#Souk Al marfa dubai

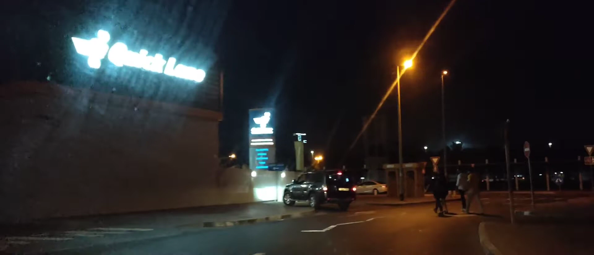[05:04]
അങ്ങനെ ടാക്സിക്കാരനടുത്ത് പറഞ്ഞു നമ്മുടെ ധൈര്യയിൽ കൊണ്ടിറക്കാൻ.
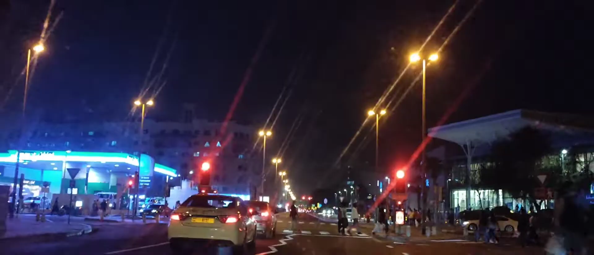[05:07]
അപ്പോൾ അവന് വഴിയൊക്കെ പറഞ്ഞു കൊടുത്ത് അവൻ കറക്റ്റ് രീതിയിൽ വണ്ടി ഓടിച്ചു വന്നു. ഇതിപ്പോൾ നമ്മൾ എത്തിയിരിക്കുന്നത് നമ്മുടെ അൽഗുബൈബ
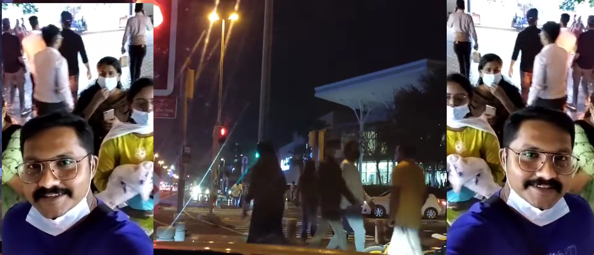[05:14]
മെട്രോ സ്റ്റേഷൻ ആൻഡ് ബസ് സ്റ്റേഷൻ്റെ അടുത്താണ്.
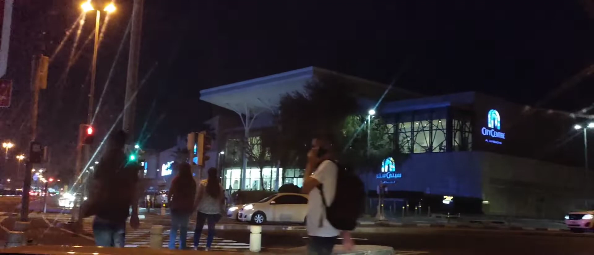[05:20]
അവിടെ നമ്മൾ റൈറ്റ് എടുത്ത നേരെ അൽഷിന്തക വഴിക്കാണ് നമ്മൾ നമ്മുടെ ദയറയ്ക്ക് വരുന്നത്.
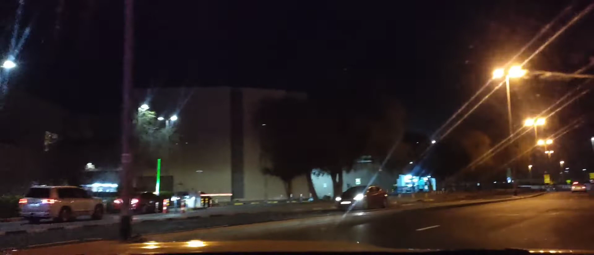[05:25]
നമുക്ക് ഇൻഫിനിറ്റി ബ്രിഡ്ജ് വഴിക്കും പോകാം, അത്രയും കറങ്ങണ്ട എന്ന് വിചാരിച്ചിട്ടാണ് ഇതിലെ വരാമെന്ന് വിചാരിച്ച്.
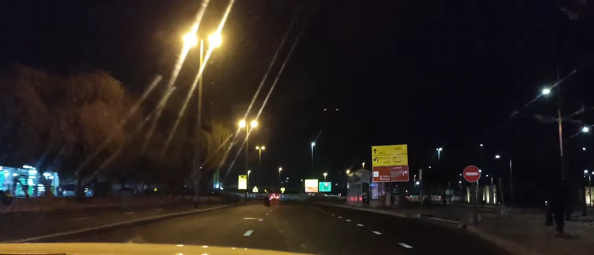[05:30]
അപ്പോൾ നമ്മുടെ ഉബൈബയിലുള്ള സിറ്റി സെൻറ്റർ, പിന്നെ ഹിസ്റ്റോറിക്കൽ മ്യൂസിയം, ഇതൊക്കെ നമുക്ക് വലതു സൈഡിൽ കാണാം.
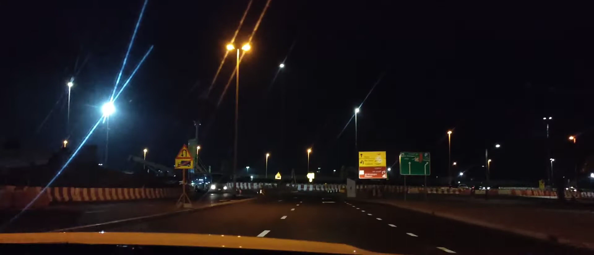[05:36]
ഇത് ബസ് സ്റ്റോപ്പാണ് നമ്മുടെ ഇങ്ങോട്ട് വരുന്ന ബസ് നിർത്തുന്നത്.
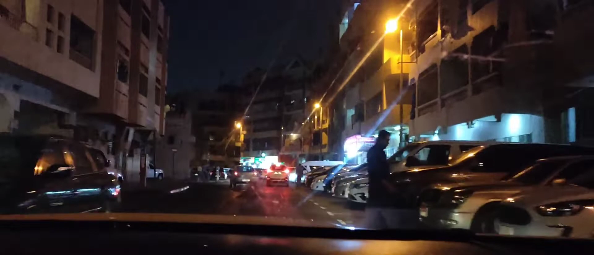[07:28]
ഇതാണ് അൽബർഹ താജ് ഹോട്ടൽ. അതിൻ്റെ അവിടെ നമുക്ക് കുറച്ച് ദൂരമേ ഉള്ളൂ നമ്മുടെ റൂമിലേക്ക്.